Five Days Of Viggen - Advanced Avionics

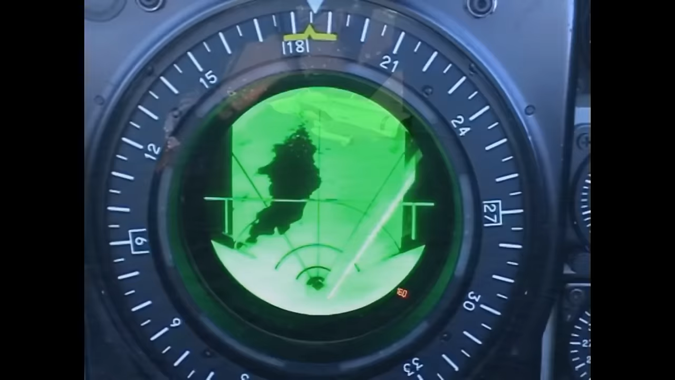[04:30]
This powerful radar would be used to allow the Viggen to fly blind in either bad weather or night at low altitudes, allowing the Viggen to avoid terrain.